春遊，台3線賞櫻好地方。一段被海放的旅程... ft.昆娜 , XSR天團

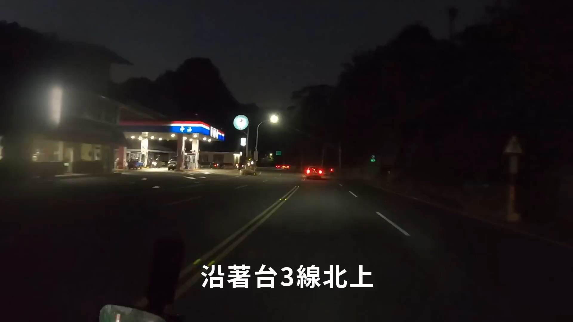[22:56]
沿着台三线北上，在中油汶水站加满油后，随即踏上台七二东西向快速公路后龙汶水线。
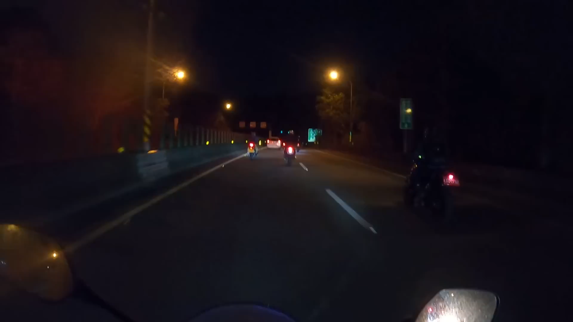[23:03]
沿着后龙溪，有点像一个大 S 型的快速道路，串联苗栗海与山的快速通行。从后龙到狮潭只要约30分钟。
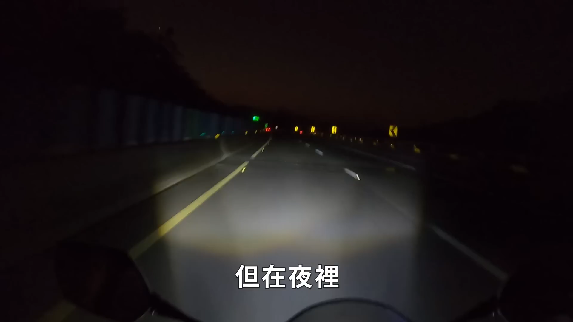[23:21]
但在夜里，只有一片冷冽的虚空。台七二并没有和台六一直接交汇，必须先下平面后再往台六一前进。来到熟悉的西滨，离最后一个站停休息点全家新竹滨海店不远